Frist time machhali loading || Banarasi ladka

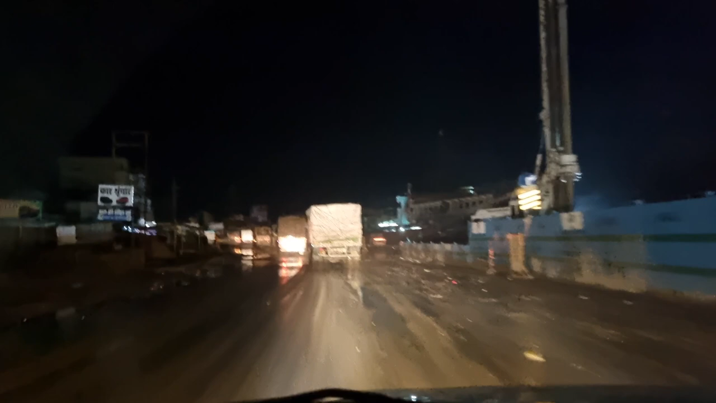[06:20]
तो भाई देखो पहुँच गए हैं हम लोग कहाँ, बेगूसराय। ये जो है बेगूसराय है, काम चल रहा है सड़क का, NHI का काम चल रहा है, और मतलब हाईवे का काम चल रहा है।
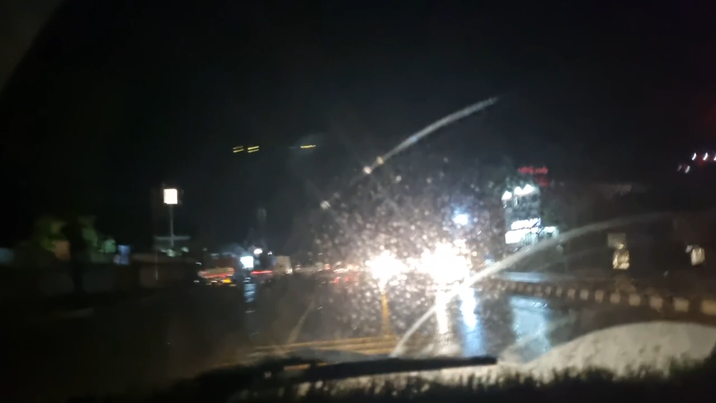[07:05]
तो चलिए मिलते हैं आगे। तो भैया ये टोल पहुंच गए हैं,
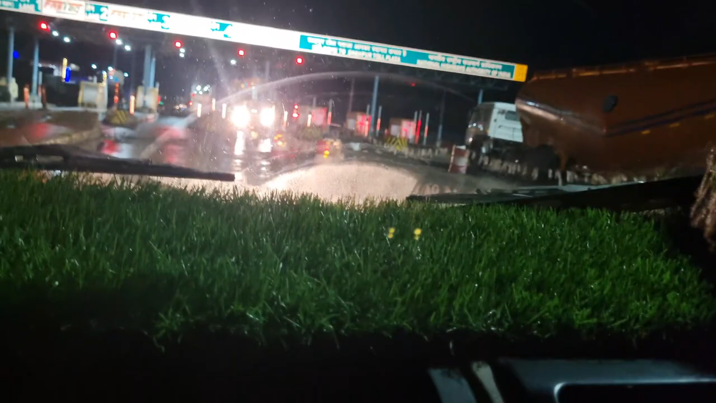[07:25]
अभी नया नया चालू हो रहा है, पहले नहीं था,
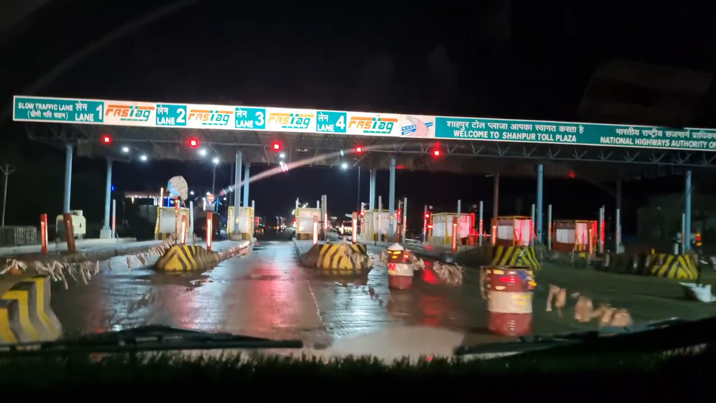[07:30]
लग रहा है कि क्योंकि जब मैं आया था वहाँ खगड़िया गया था तो ये टोल उल था नहीं।
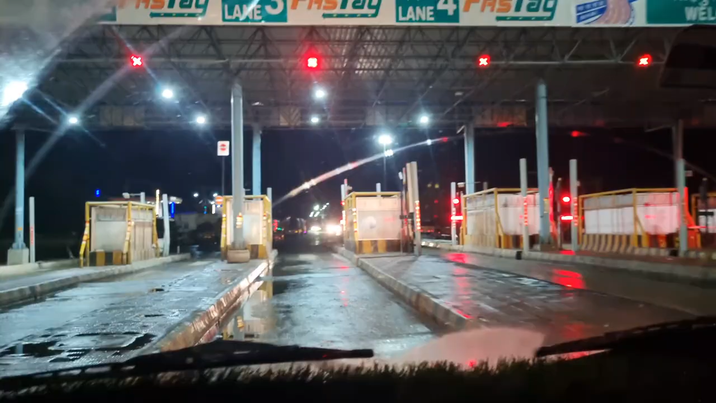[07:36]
नहीं है भाई, जाओ पार हो जाओ। रुक रहे हैं यार, ये अभी चालू हुआ नहीं है भैया,